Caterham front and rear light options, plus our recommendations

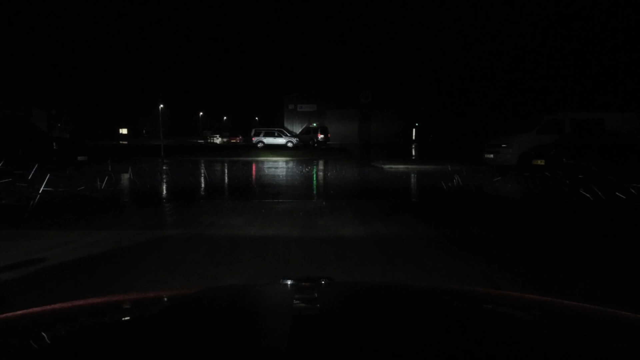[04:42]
As we move these to high beam, you notice that the dip beam setting switches off and the high beam projects a narrow band of high-powered light down the middle of the road. Our recommended LED headlights on dipped beam,
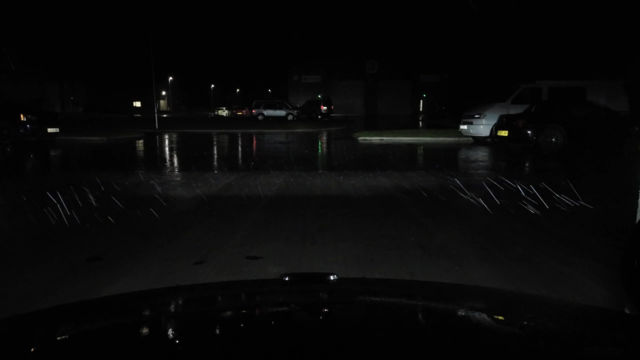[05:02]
and as we scroll these through to high beam, you'll see that we retain the standard dip beam, which gives us our width and therefore our curbs. So as the high beams come on, they add an additional beam of light, which gives a nicer and more even spread of light and ultimately better visibility.